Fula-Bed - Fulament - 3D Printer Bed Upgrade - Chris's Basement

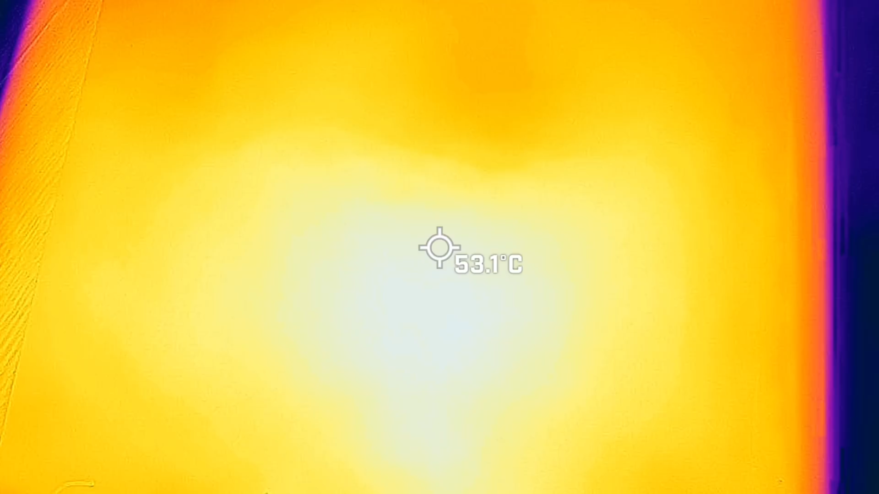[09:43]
On screen: spot 53.1°C
But that makes sense because this bed is pretty much a giant heat sink for the stock bed. Remember, the thermistor is underneath that stock bed. So we got a little temperature drop so you will have to compensate for that. So keep that in mind.